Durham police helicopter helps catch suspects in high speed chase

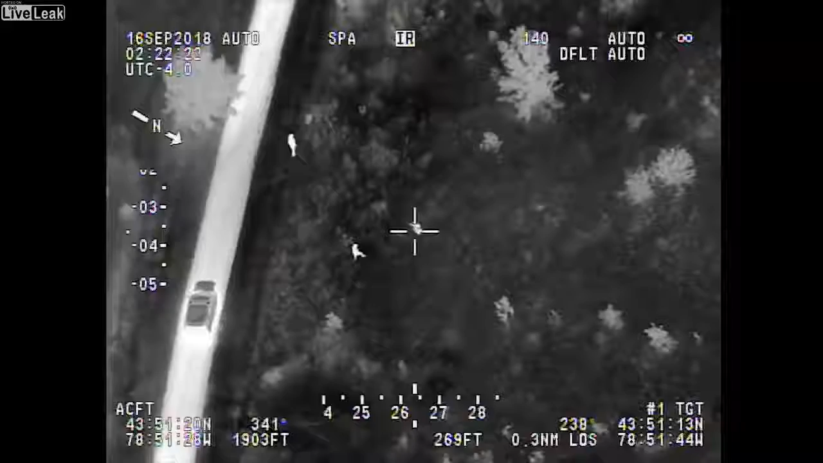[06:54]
Yeah, right in front of you there, right in front of you. ...